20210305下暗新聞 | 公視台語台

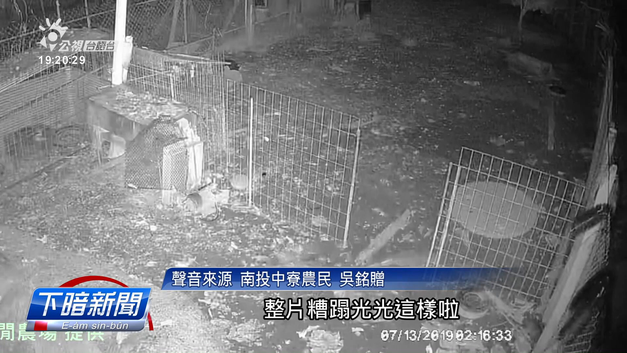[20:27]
平常时讲，迄鸡啊，中间咱饲到食偌只，去食咱嘛足唔甘啊。有时讲，哦，迄本啊，放一只回去落单啦。
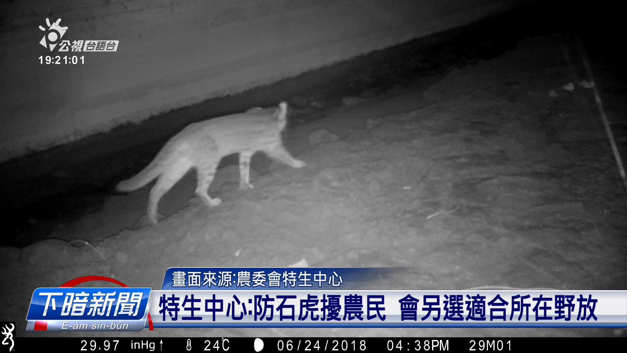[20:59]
被抓到的石虎常常会挂发报器也放，卫生中心表示一般拢会放返因原来熟悉的环境，
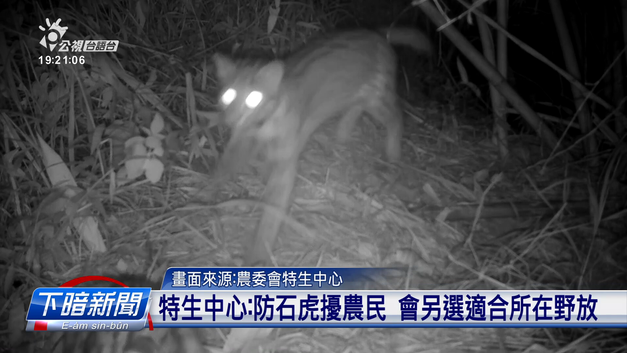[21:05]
不过亲像这只被叫做露露的母的石虎，会常常进入鸡舍，